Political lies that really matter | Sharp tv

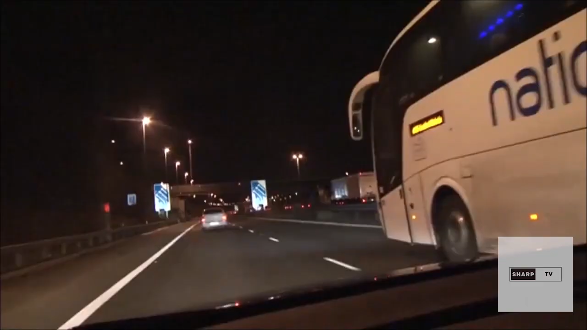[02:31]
رات یہ گاڑی بہت تیز چلا رہا تھا اور اس کی گاڑی کی